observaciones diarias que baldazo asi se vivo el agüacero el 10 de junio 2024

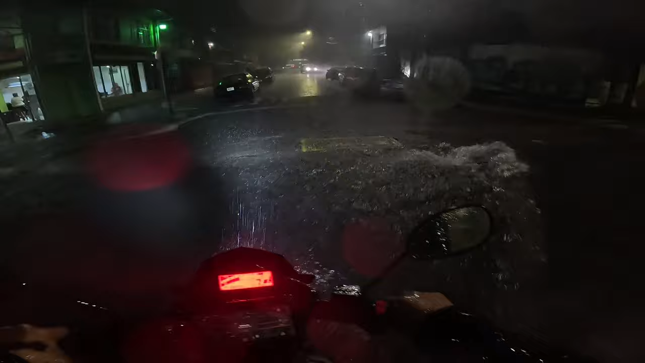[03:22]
Ay, pero qué bonita catarata. Está hermosa.
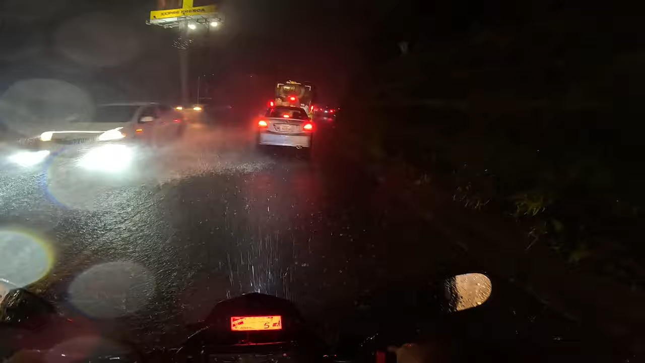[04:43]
Para los que vengan de turismo a Costa Rica, la pasen la vean. Cataratas naturales en tiempos de lluvia.
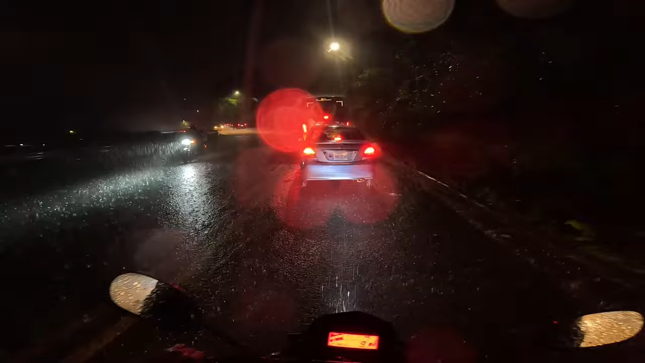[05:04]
Esta presa me suena que alguien chocó. A la verga.
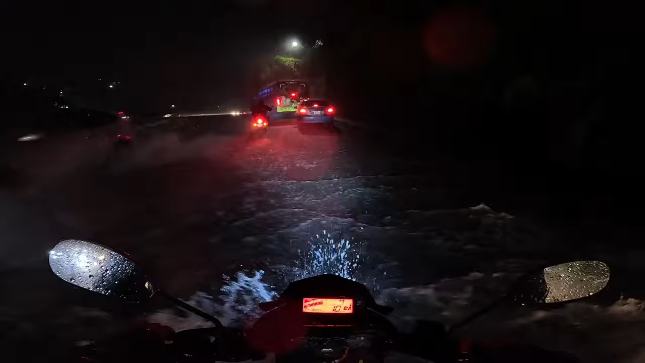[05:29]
Pizza.
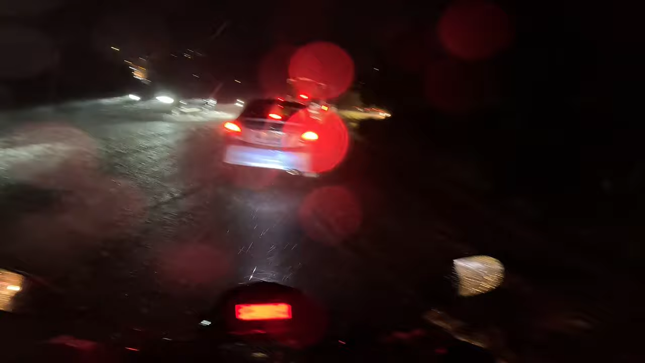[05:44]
señor y se la ahogó. Y dice que va a aguantar esta lluvia, no sé quién.
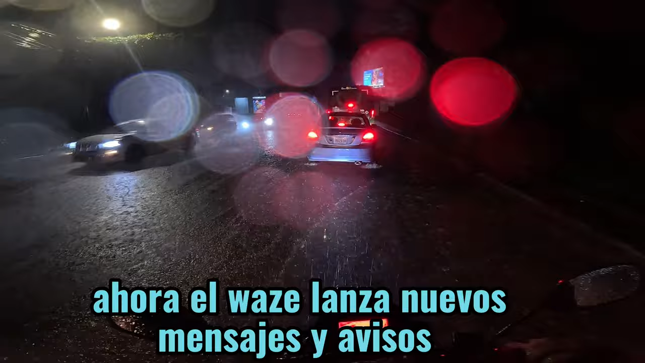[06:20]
Avisa mal tiempo más adelante, mal tiempo está aquí, pues. Mal tiempo, 150 metros. A ver dónde llega el agua.
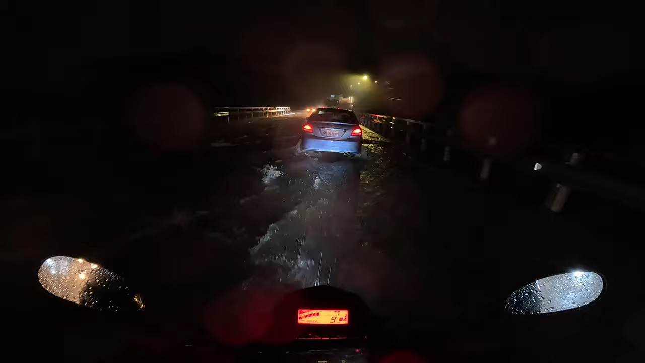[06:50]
A mí nunca me ha abandonado, por dicha. Creo que los he pasado más altos.
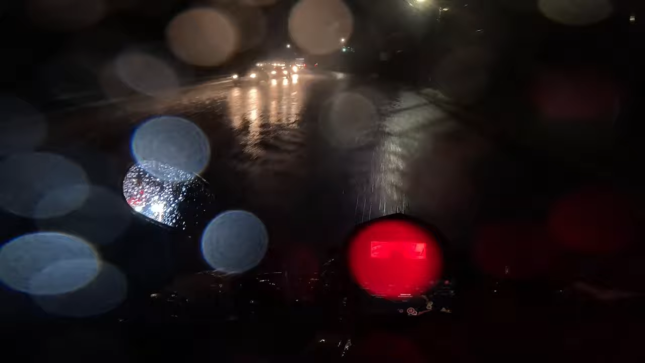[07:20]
Llevo los zapatos inundados por no traer bota. Está bueno.
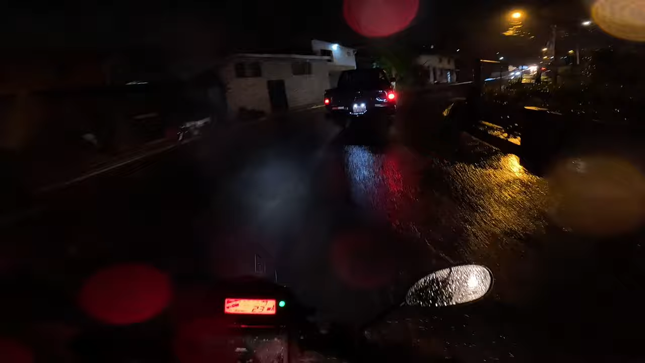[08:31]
Ven, compañeros, por eso es que uno maneja así. Y ese manejar a la defensiva. Una cuestión de esas, un frenazo así de pronto. Ponen la más burla. Qué bonito, pues tiene la acera, weón.